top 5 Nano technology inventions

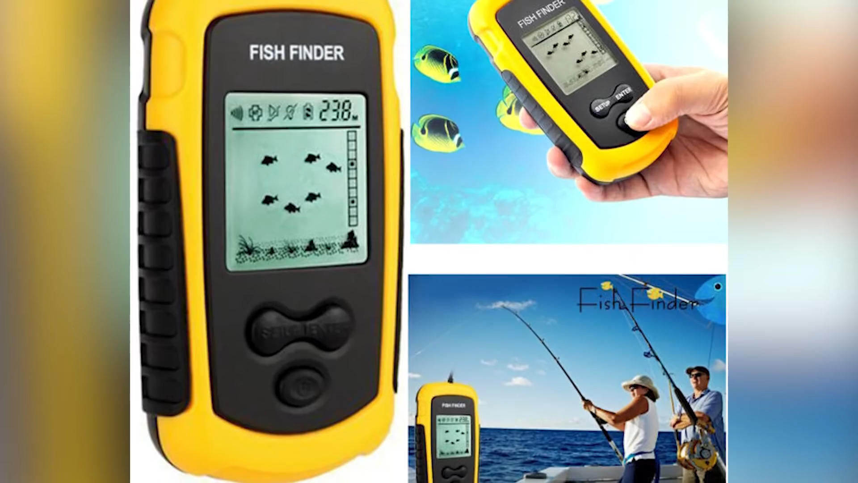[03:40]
The Fish Finder Locator is a helpful gadget that works on sonar technology. In addition, it sends sound wave signals to the device giving an exact location,
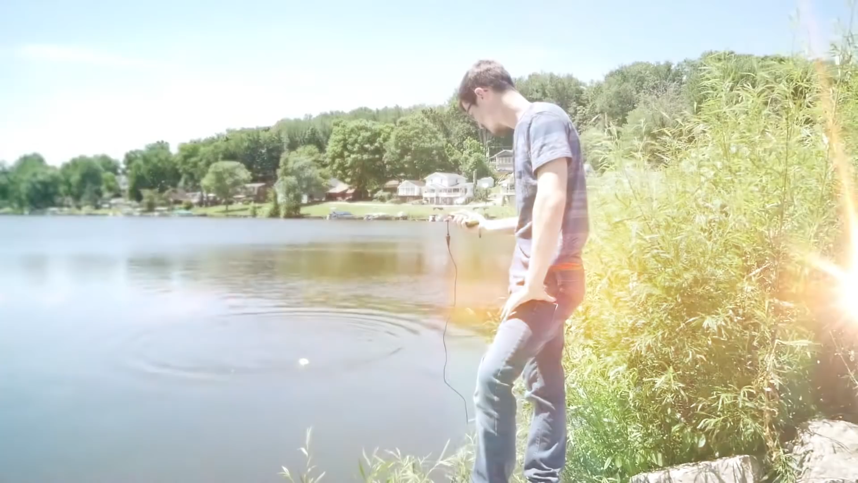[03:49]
structure details, composition, as well as its depth below to help you decide where to cast your line.
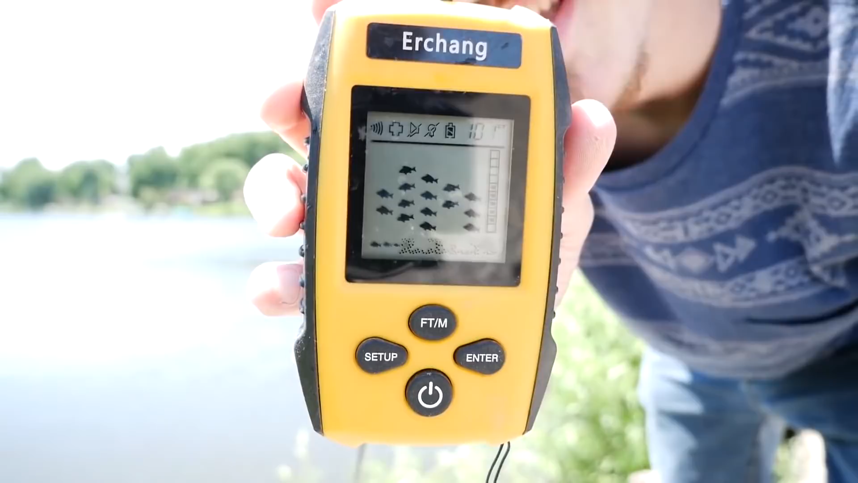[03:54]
The gadget is very simple to use for amateurs and professionals alike.
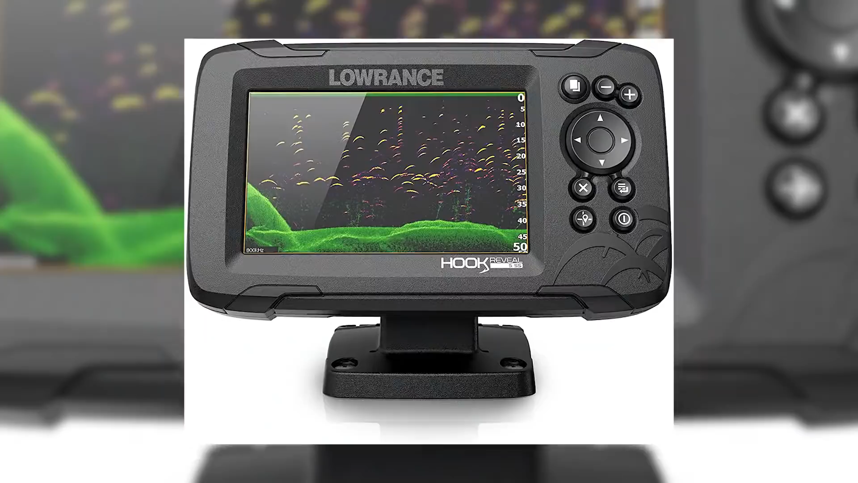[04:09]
Hummingbird Fish Finder, Loris Fish Finder, The Eagle Fish Finder, Garmin Fish Finder and Furuno Fish Finder.
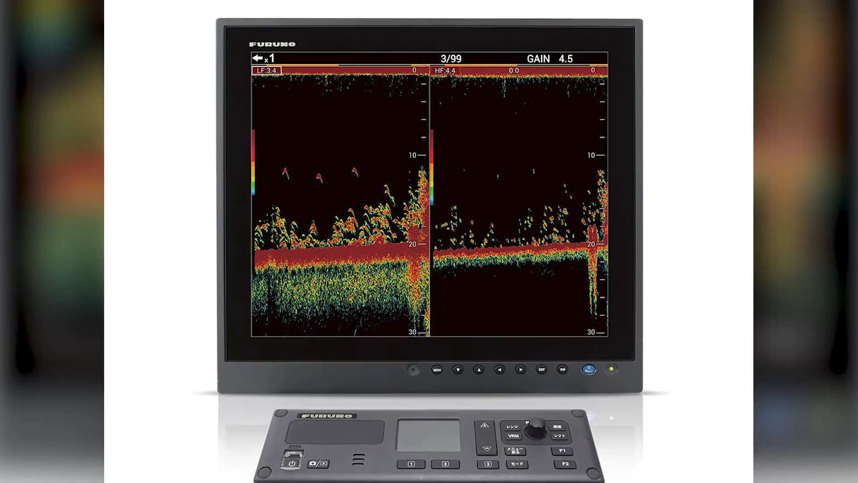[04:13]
Each of these types is unique as they offer different depths to which the technology can penetrate into the water and display the presence of fish.